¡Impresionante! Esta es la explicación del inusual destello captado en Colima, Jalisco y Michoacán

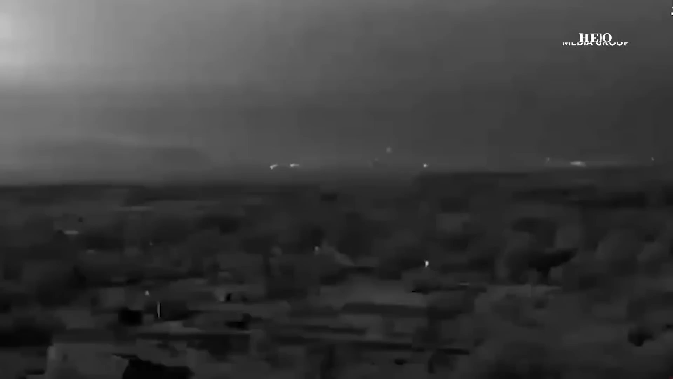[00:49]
Pues resulta que no podría ser más distante a ello, pues según dio a conocer la Unidad Estatal de Protección Civil de Colima, el objeto visto en el cielo se trató de un cuerpo celeste denominado como bólido o bola de fuego,